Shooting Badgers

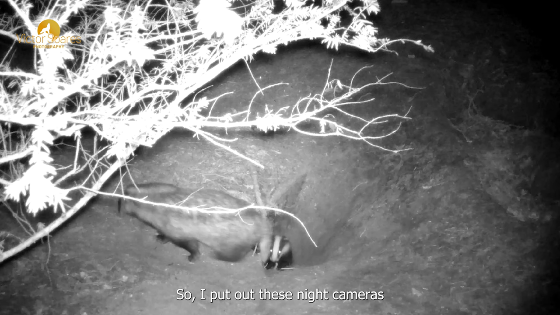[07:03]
So I put out these night cameras to see if there were badgers where I thought there'd be, and I saw this mom and this baby coming out on the first, I think it was the first or the second night I had put this out, and then a second one came out, and I've never seen little baby badgers in the wild before.
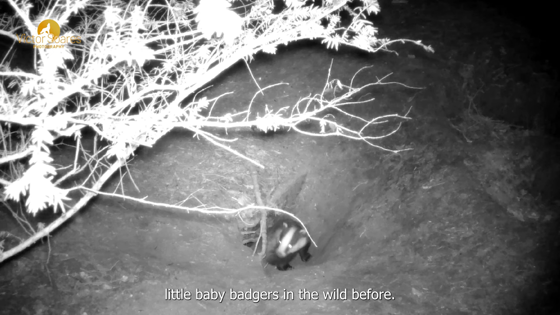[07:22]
So my wife and I were watching this, we're super stoked. We'd never seen a baby badger before, and even though I never got to photograph these guys, the conditions and the place just wasn't suitable, I still really enjoyed watching these videos. And this shows the little guy trying to come out. There's something that's bugging him because he's taking his time coming out there, but he will eventually come out and join his brother or sister.
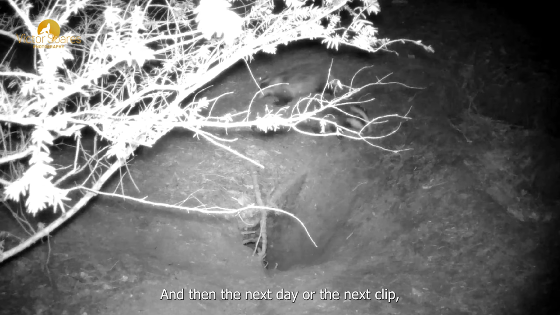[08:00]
And then the next day, or the next clip, I saw them again, mom and two babies by the burrow. But then out of the left corner there, you can see there's actually three.
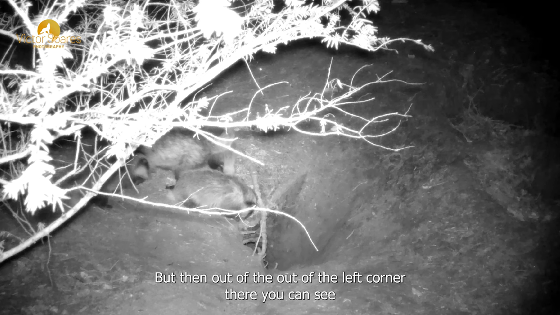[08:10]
So three little buggers, and a mom and a dad. It's really awesome to see. I'm glad you guys have stayed and enjoyed this little clip about badgers, and I hope to see you again.